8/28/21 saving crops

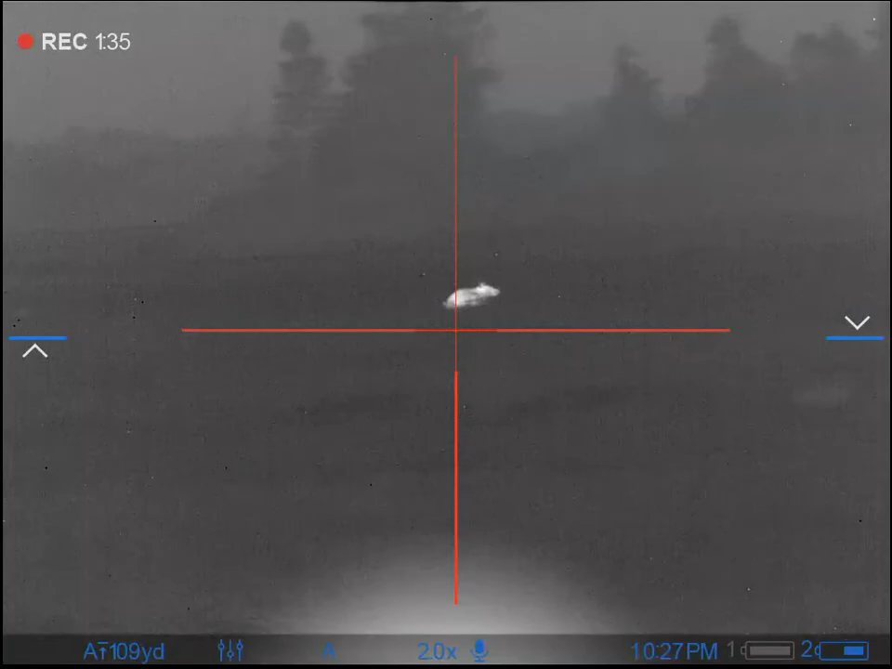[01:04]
There's one right there. Yeah, he's getting out. He's getting out. Put it on. One more.